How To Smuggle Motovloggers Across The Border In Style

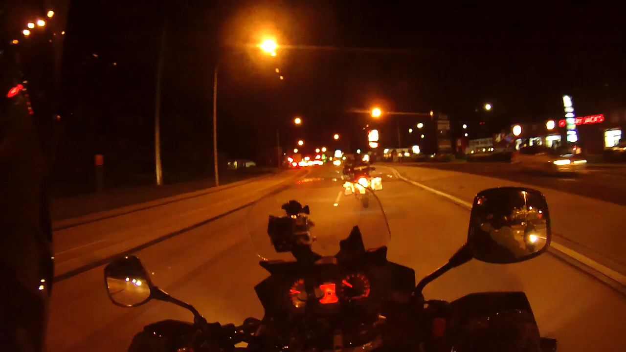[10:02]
Alright, so it's gone dark obviously, and we've made it to Tweed Heads where the guys are staying tonight and tomorrow night. So we're about a couple of minutes away from where they're staying, just up here on the left. Now one more minute, just up there on the left. Nearly there. The guys are hanging out to just get off the bike and have a bit of a break. That was a fun day.